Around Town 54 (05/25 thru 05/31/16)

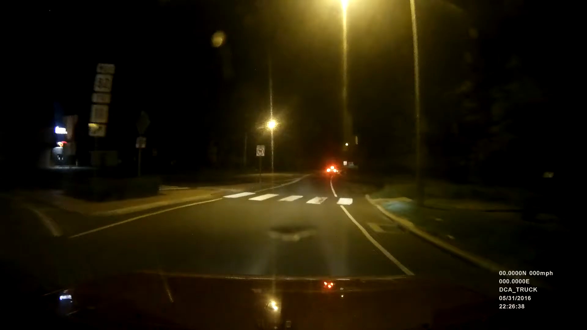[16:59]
go down with a smile on my face. There's this big area to pull over here, and you pull over up there. Stupid Volvo driver. You know, you could at least back up to that spot. That would make sense. Or you could pull up to this spot here. Or this spot here. Or you could pull off the road here.